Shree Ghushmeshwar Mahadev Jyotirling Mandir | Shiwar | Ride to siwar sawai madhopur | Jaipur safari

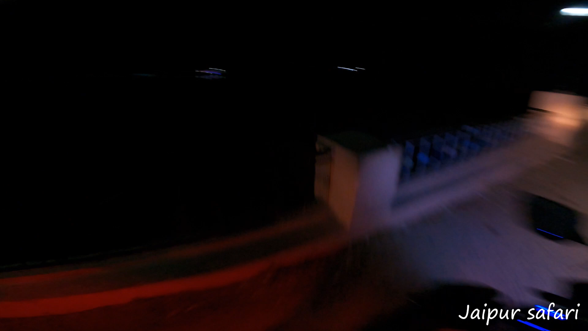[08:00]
इधर से सीधा नीचे उतारो भाई, बाइक तो सीधा नीचे आ जाती है, और एक बार गिर गया ना तो फिर तो भैया ट्रेन से ही निकलेगी भाई।
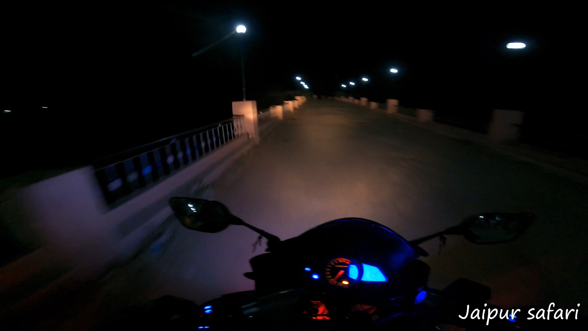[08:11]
चलिए जी, मिलते हैं अभी कल सुबह आपको, क्योंकि कल सुबह हम यहाँ से निकल जाएंगे। आज भी हमारा लास्ट डे है यहाँ पे। गायें रास्ते के बीच में बैठी है, देखो दिस इज विलेज लाइफ। चलिए मिलते हैं आपसे बाद में, वैसे भी अभी कुछ कैमरे में आएगा तो है नहीं, अंधेरा हो गया।